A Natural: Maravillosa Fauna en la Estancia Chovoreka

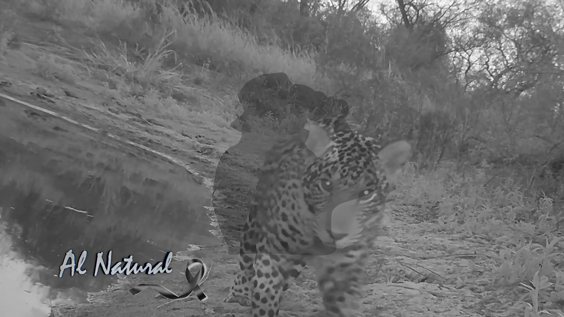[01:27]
Constantemente se observa tigres, jaguares, tenemos también ocelote, hay tirica y